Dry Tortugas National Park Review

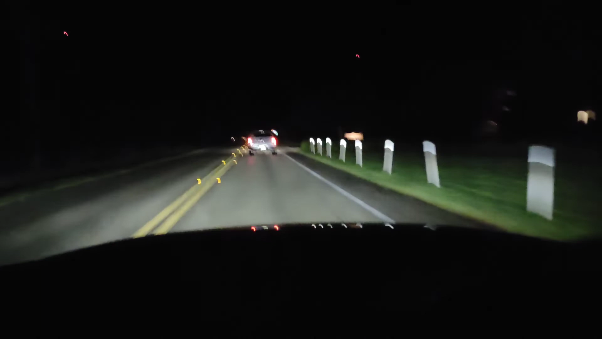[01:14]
We've been driving for an hour and the sun's starting to think about popping up. I see the sky lighting up a little bit. Why is it so far away?